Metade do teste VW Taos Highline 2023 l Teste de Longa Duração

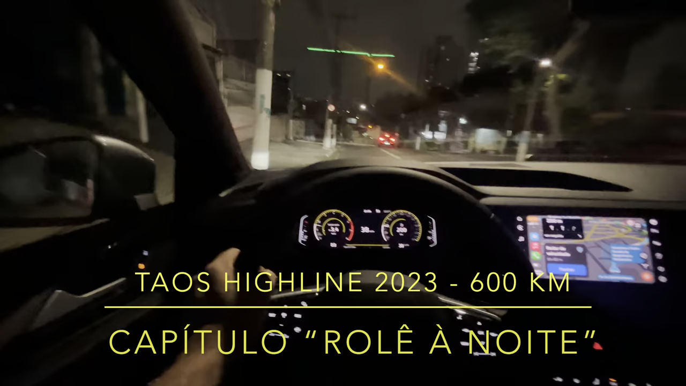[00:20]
Boa noite amigos, como é que estão todos por aí? Aqui, Taos na área já com 537 km, estou aqui saindo da zona sul do Ipiranga, destino ao Totuapé,
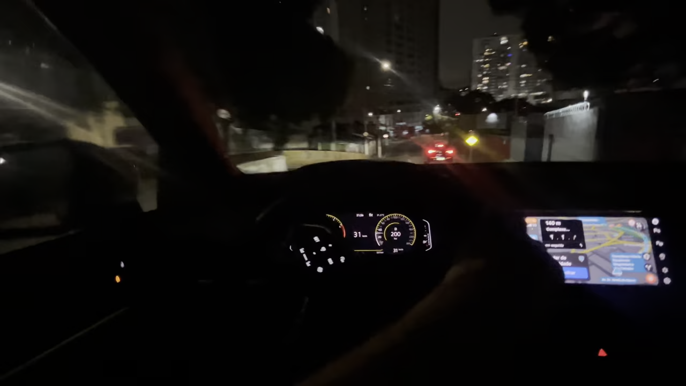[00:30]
um trajeto pequeno, aqui já é tarde da noite, então tranquilo de trânsito. Os últimos quilômetros com o Taos tem sido uma surpresa bem boa, os faróis são show a parte, como vocês estão vendo aí, eles acompanham a curva, né?
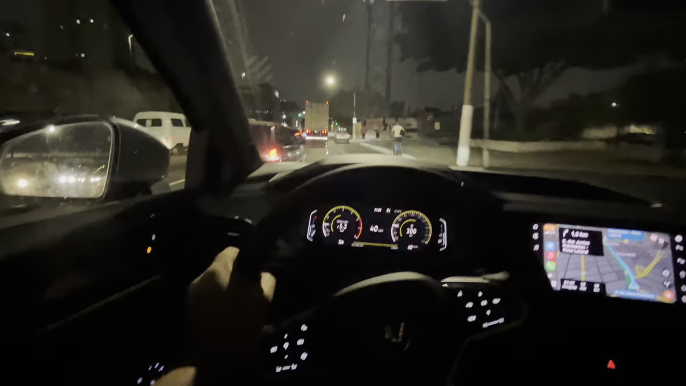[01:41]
Vamos ver o que faremos para melhorar isso. Seta que é bom ou nada, mais uma vez. Olha isso, hoje é o dia, hoje é o dia, hein? Consumo do Taos tem sido no máximo, é só de um ponto ao outro, no máximo 6 quilômetros por litro, tá? Mas andando no bairro mesmo ali, ele está fazendo 4,5, 5 de etanol.
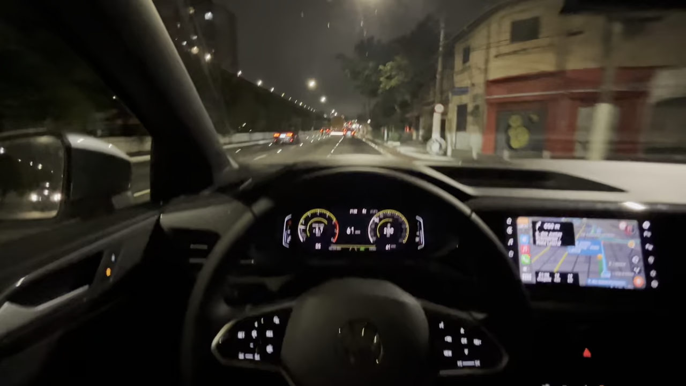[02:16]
Até me perguntaram aí nos últimos comentários como é que era o consumo na cidade.
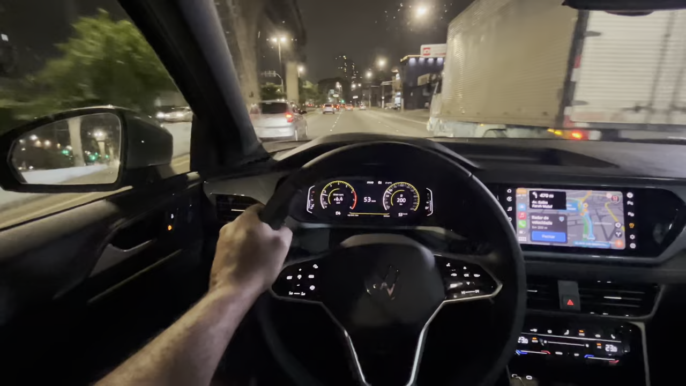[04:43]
Perto do que ele estava, né? Antes. Diminuir a sensibilidade do limpador. Para não ficar acionando para qualquer coisa. Só no Brasil mesmo, só um cone ali no meio. Você tem que adivinhar que tem um buraco ali, enorme, né? Não tem sinalização anterior. Radar, senhor.
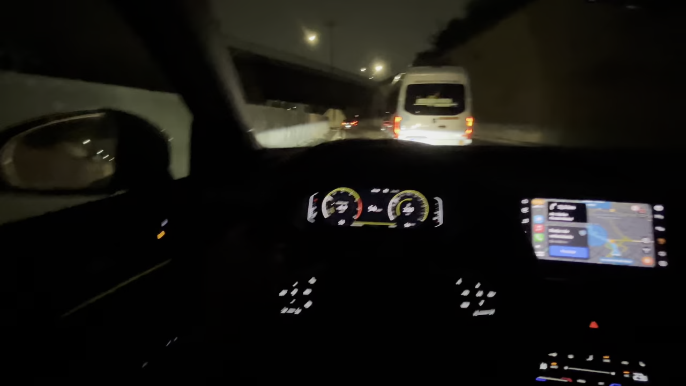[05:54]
Uma coisa chata do Tauzio é que os faróis ficam tremendo, né? Em razão desse que é light de ficar movimentando para lá e para cá. Por serem direcionais. Às vezes no reto eles ficam...
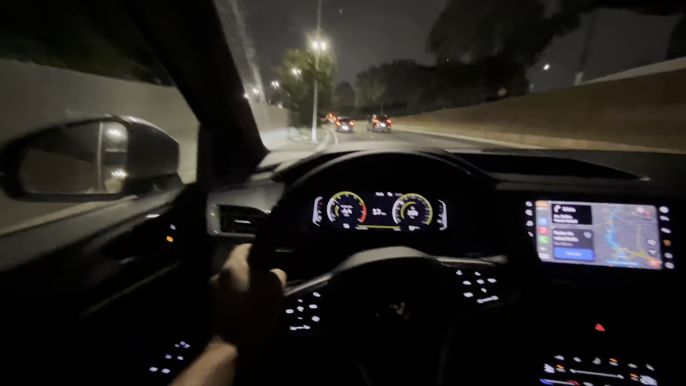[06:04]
Mesmo sem grandes obstáculos na frente eles ficam pulando. Tchau. Tchau. Tchau. Tchau.
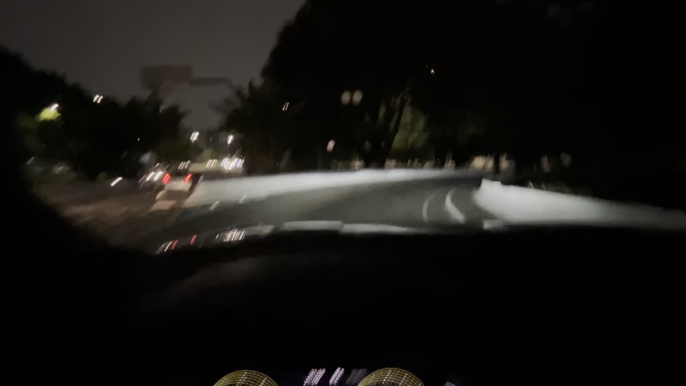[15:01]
Olha lá, o farol entrando na curva e abaixando e mexendo. Olha isso. Que interessante.